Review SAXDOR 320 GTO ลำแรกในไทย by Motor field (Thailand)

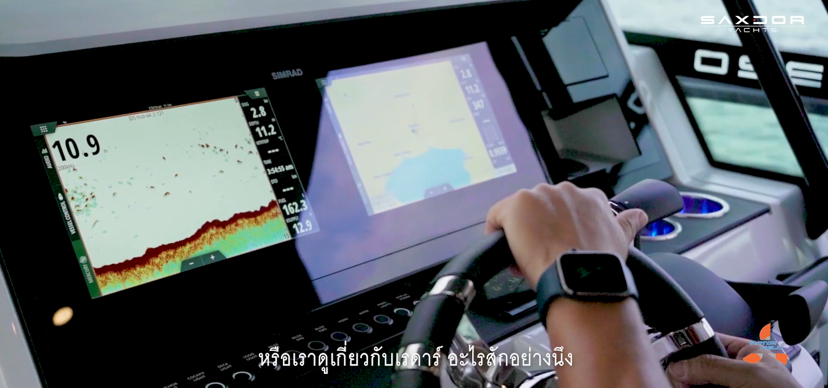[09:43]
ือเราอยากเห็นเครื่องยนต่อหละเวลาจอนี้ก็เป็นจอแสดงของเครื่องยนต์ทั้ง 2 ตัว เช่นกันนะครั